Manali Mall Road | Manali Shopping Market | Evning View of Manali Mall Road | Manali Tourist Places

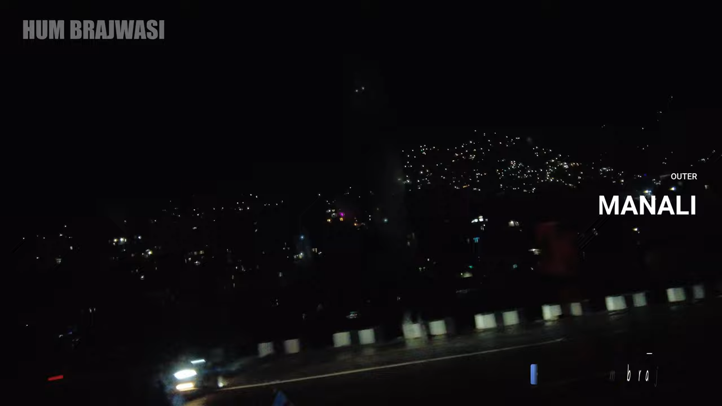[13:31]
और ऐसा लग रहा है कि कोई दिवाली जैसा फेस्टिवल कोई आ गया है, इस वजह से इतनी सारी लाइटें यहाँ पर हो रही हैं।